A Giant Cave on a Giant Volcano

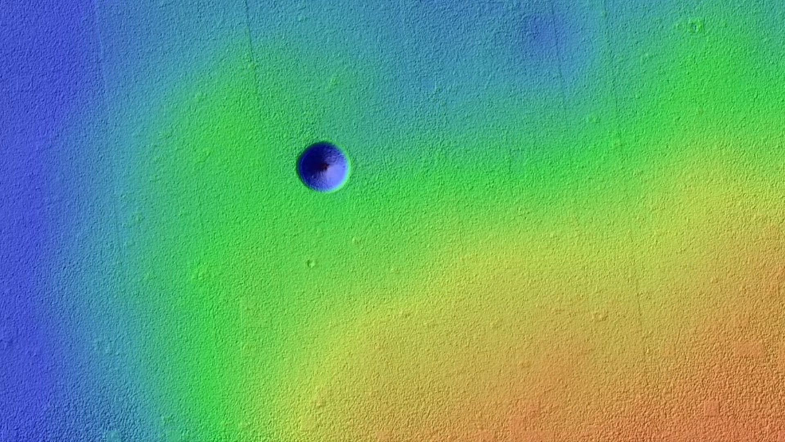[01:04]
The debris pile itself is at least 62 meters tall. Given that the top of this pile is 28 meters below the rim of the central hole, this tells us that the empty cavity was once 90 meters deep prior to the collapse and infilling. Only a handful of caves on Earth reach or exceed this size, and they all formed by having liquid water dissolve underground limestone,